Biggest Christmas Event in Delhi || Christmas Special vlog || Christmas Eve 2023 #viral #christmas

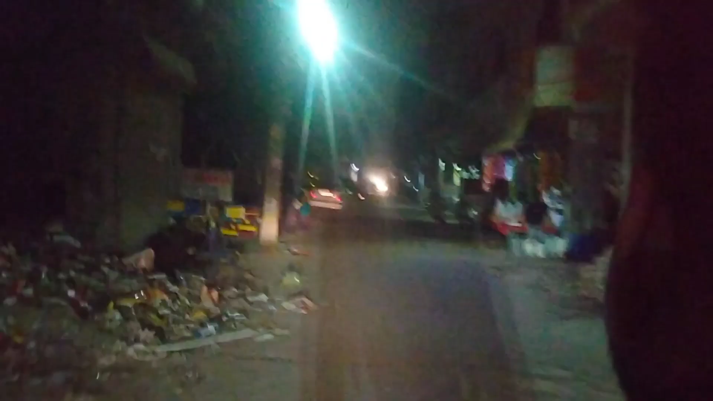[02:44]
यहाँ तो लाइट ही नहीं है भाई, लाइट ही गई हुई है। अपने वहाँ कैसे आ रही है? ये आर ब्लॉक की है ना, इस वजह से नहीं आ रही है ना। लाइट गई हुई है लग रहा है, कुछ दिख ही नहीं रहा, क्या दिखाऊं मैं।
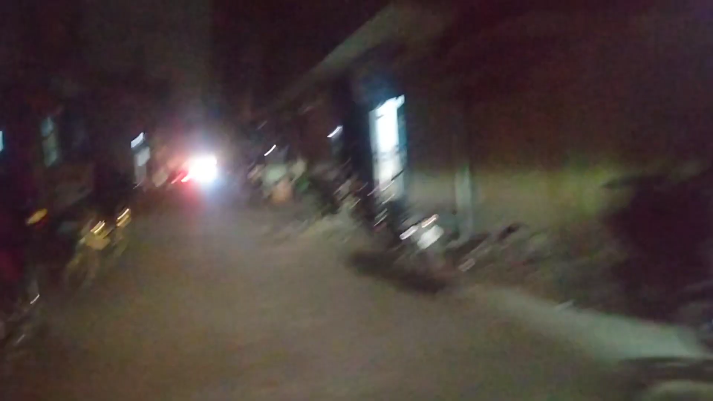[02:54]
A few moments later.
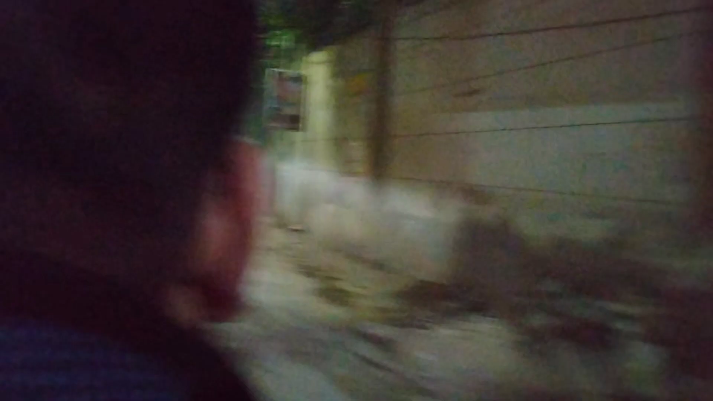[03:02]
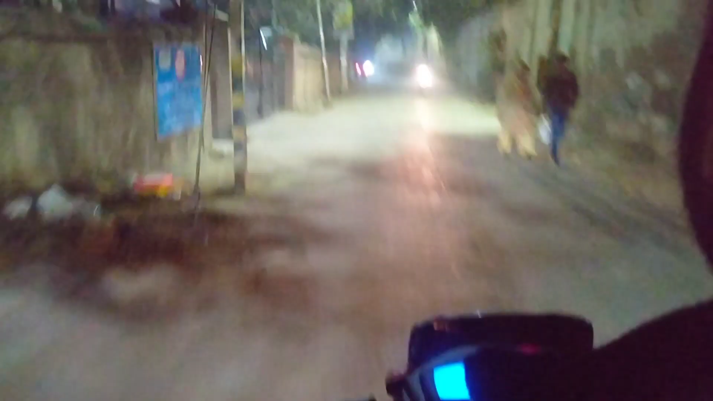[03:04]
आ गए अपन रोड पे, द्वारका साइड है वो, देखो फ्लैट।
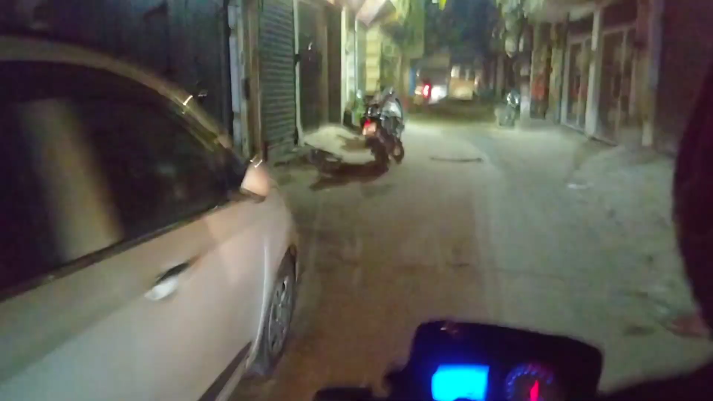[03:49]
बहुत बड़ा गड्ढा है राइट साइड में भाई, गड्ढा है एक के।